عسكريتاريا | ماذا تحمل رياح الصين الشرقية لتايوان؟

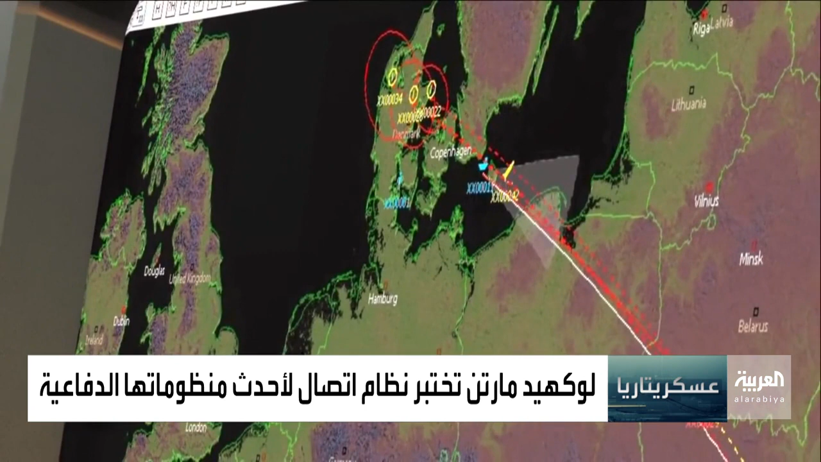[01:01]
بهذا الصوخ صواريخ اعتراض الجيل الجديد تهدف لحماية الولايات المتحدة من التهديدات الباليسية المستمرة
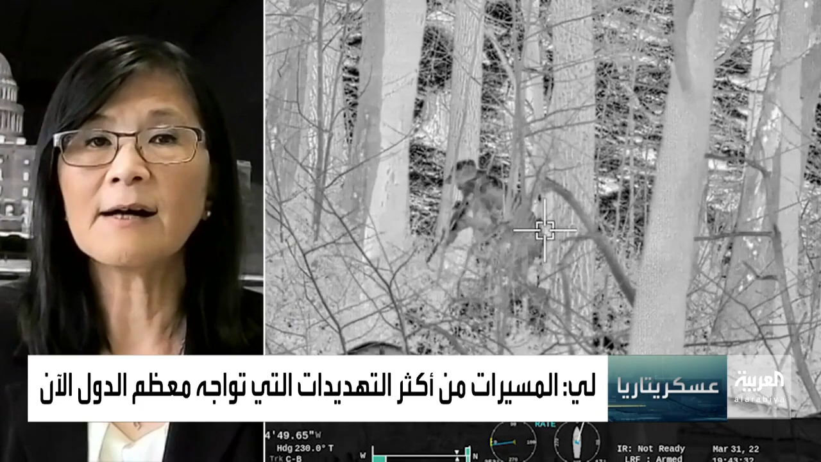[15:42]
ذكرتموها في مقدمتكم والرادار وأجهزة الاستشعار متعددة الأطياف والمنظومات تحت الحمراء التي تجمع بينها جميعا وعبر دمج تلك
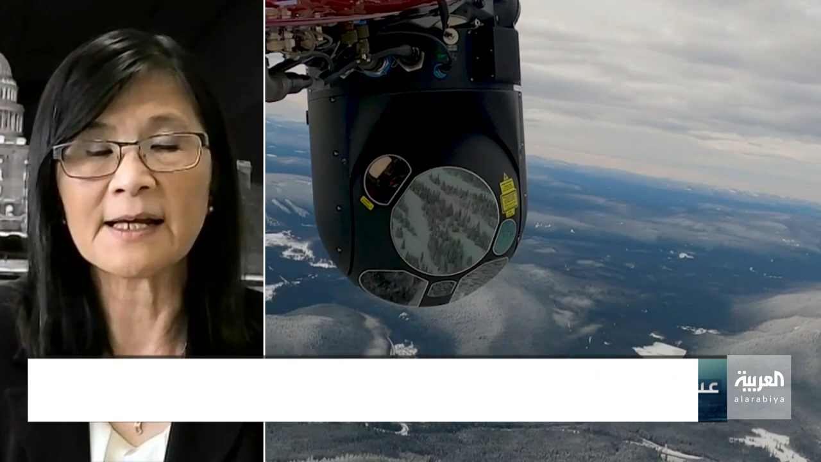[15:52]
القدرات في منظوماتنا مع البرمجيات التي تتيح التواصل بين الأنظمة والمشغل
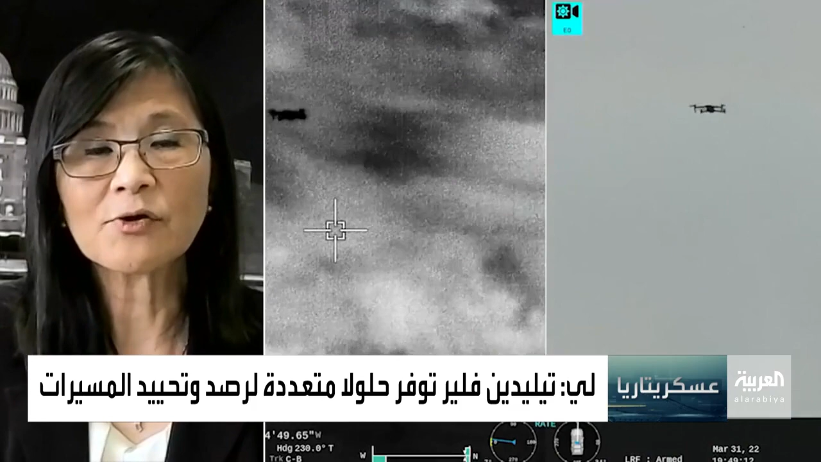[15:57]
نستطيع تثبيت هذه المنظومة المدمجة لاكتشاف التهديدات وتوفير